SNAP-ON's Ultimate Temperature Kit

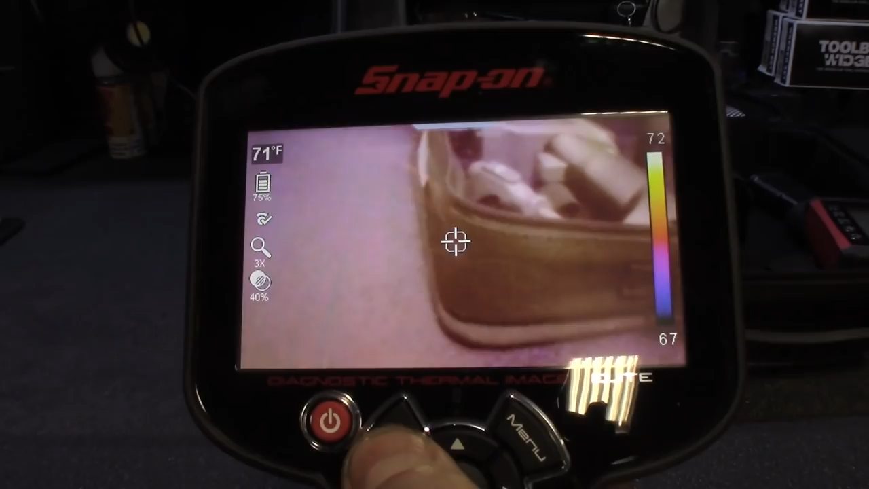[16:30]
On screen: spot 71°F
but definitely dig it, here's all your gauges and all that, battery gauge, Wi-Fi connectivity,
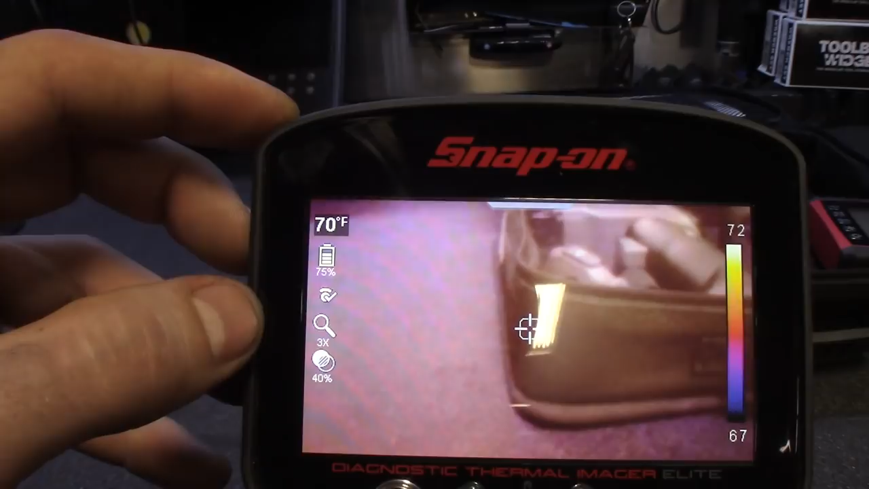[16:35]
On screen: spot 70°F
how far zoomed you're in, there's 100% overlay,
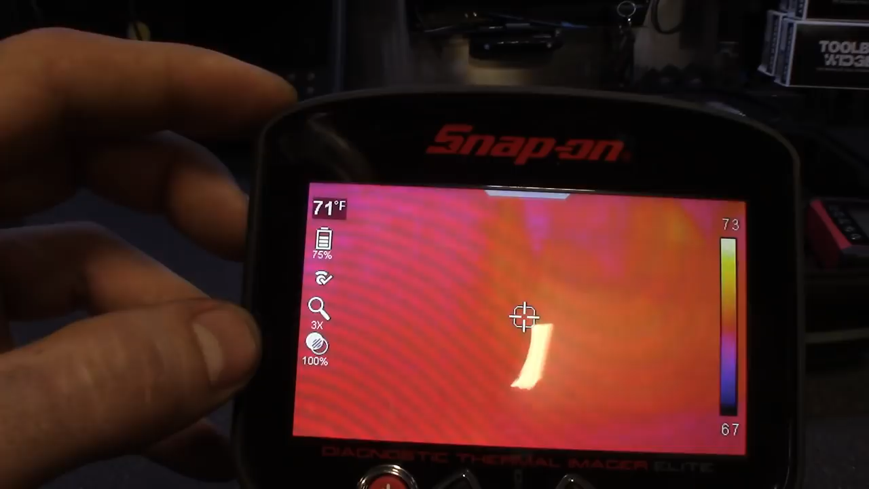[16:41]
On screen: spot 71°F
80%, 60%, 40%, 20%,
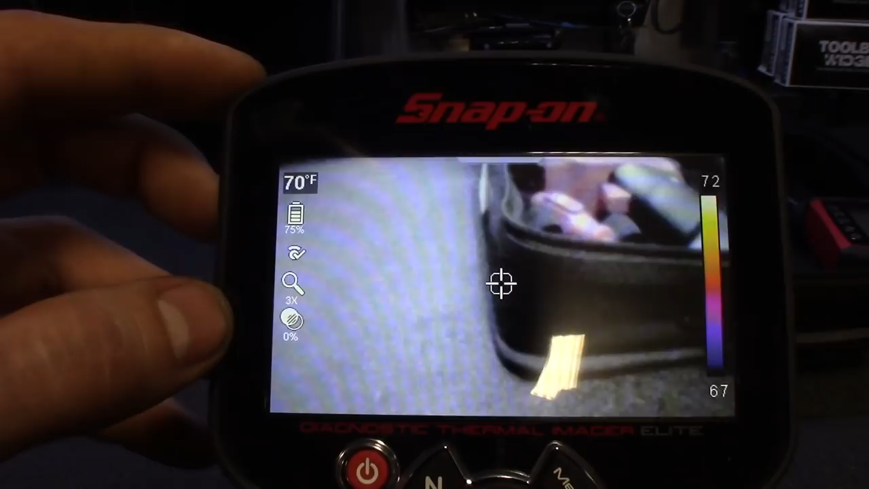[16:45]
just like I was telling you guys, and then I, it's got a zoom feature here too, oh here's your zoom in, zoom out,
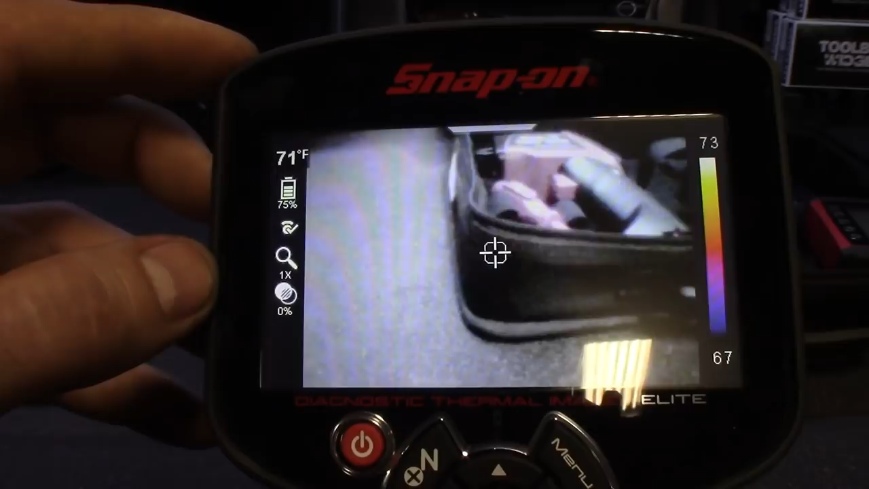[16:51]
On screen: spot 71°F
so all the way zoomed out, and then you could go back, zoom in, times two, three, and all the way in, and then when you zoom in, times three,
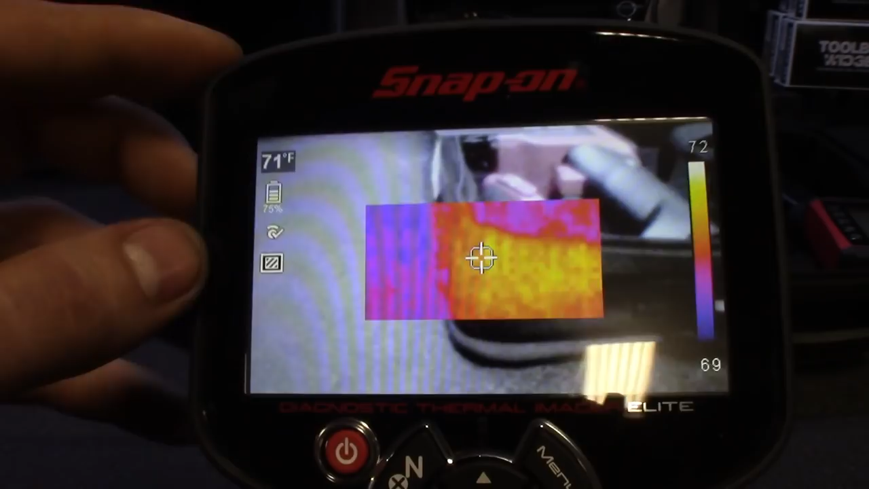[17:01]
it'll switch over to your, the other features, so pretty nice,
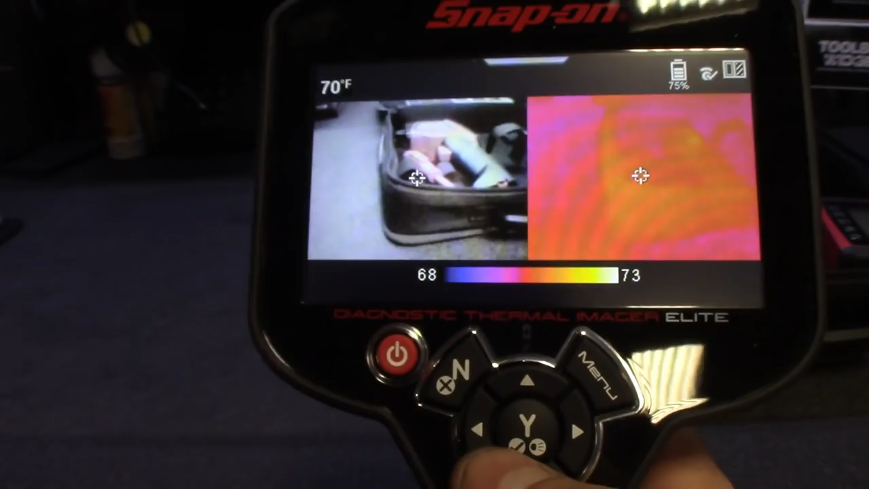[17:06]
On screen: spot 70°F
but that's that one guys, I'll go back to my normal setting, so I can take this thing out,
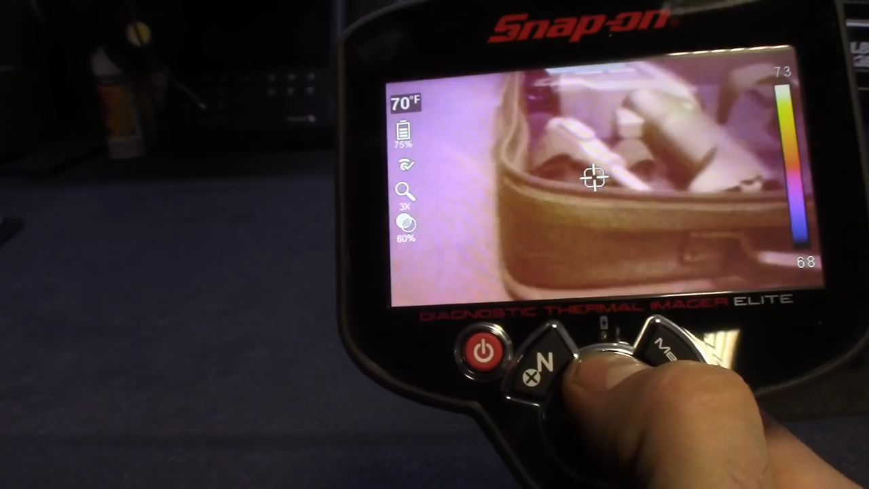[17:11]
On screen: spot 70°F
and be ready to rock with it the next time, power button, hold it, turns it off, good stuff.